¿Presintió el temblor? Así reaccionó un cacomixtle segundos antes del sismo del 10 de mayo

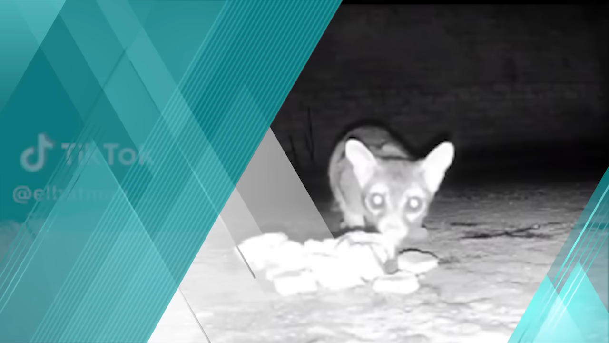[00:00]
El video de la reacción de un cacomixle al sismo del pasado 10 de mayo en la Ciudad de México se ha vuelto viral en las últimas horas en las redes sociales,
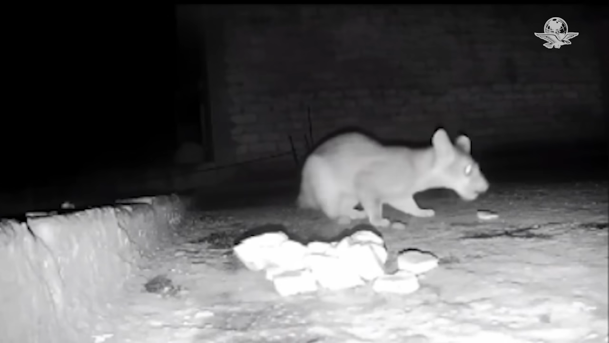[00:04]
donde los usuarios aseguran que el animal sintió el temblor segundos antes de que ocurriera. El video fue compartido por el usuario de TikTok, el Batmau, y en este se observa al cacomixle, bautizado como Juan el Caco, comiendo tranquilamente. En un momento, el animalito deja de ingerir los alimentos, se pone en alerta y comienza a mirar en varias direcciones. Acto seguido, sale corriendo justo cuando comienza el sismo.